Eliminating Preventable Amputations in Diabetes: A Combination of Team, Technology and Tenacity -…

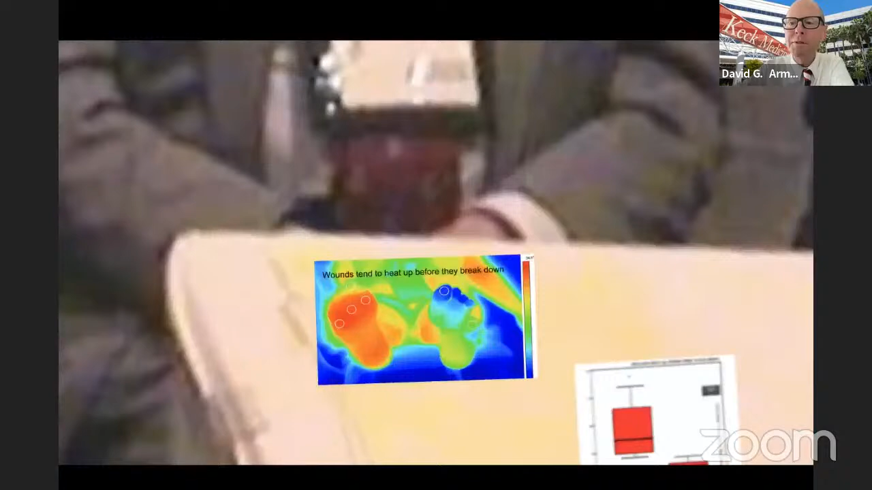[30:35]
It was that wounds will heat up before they break out.
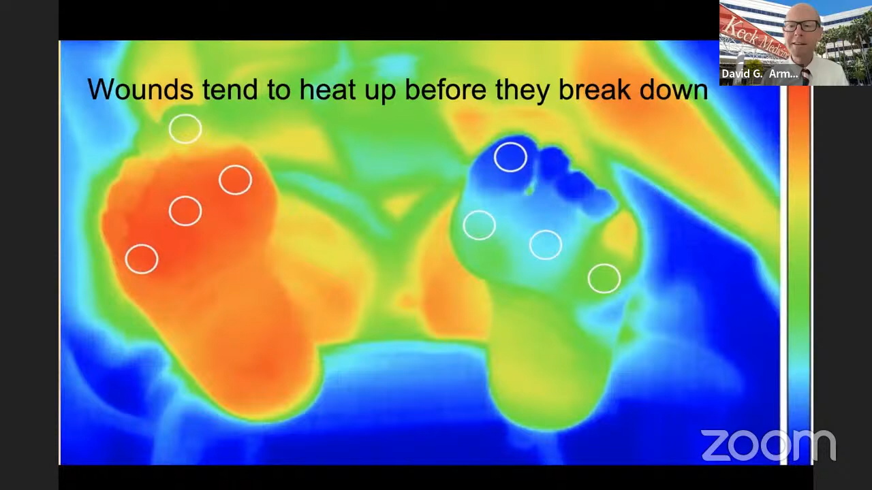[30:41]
And if you want to sound smart, and by the way, who doesn't want to sound smart, I'm trying and failing, but there's still hope for you. What you can do is if you're talking about any sort of physical system and any chronic disease, just take a sip, uh, of whatever you're drinking.
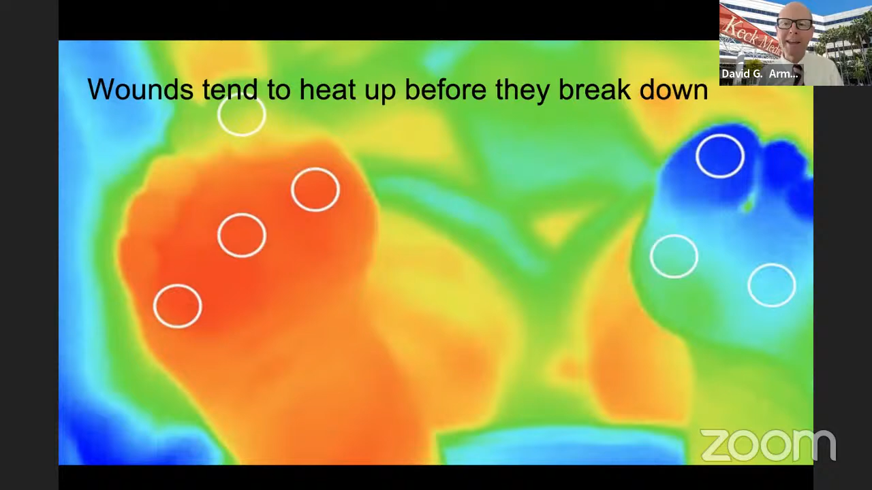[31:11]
It doesn't matter what you're talking about. You can be talking about any matrix in, uh, in medicine, um, especially though with the diabetic foot,
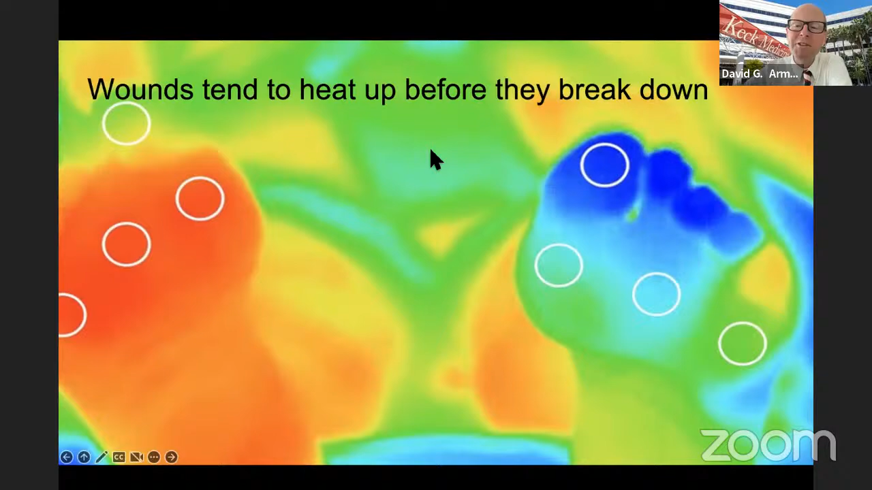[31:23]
because we can detect these problems and you can build entire systems to detect them. So check this out. I mean, we use this frequently. Uh, this is just from our clinic. This is just a FLIR device. These guys are in Santa Barbara, but this is just a little dongle that goes onto an iPhone, but we do much more sophisticated than this. And you can see here, um, on the left, uh, these,